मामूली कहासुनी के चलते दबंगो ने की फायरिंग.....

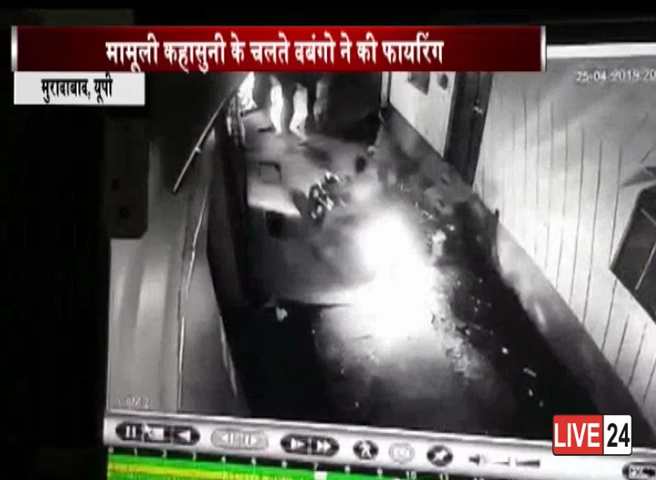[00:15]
की दबंगों से काह सुनी हो गई थी जिसके बाद देर रात दबंग पीडित के घर पहुंचे और घर के बाहर फाइरिंग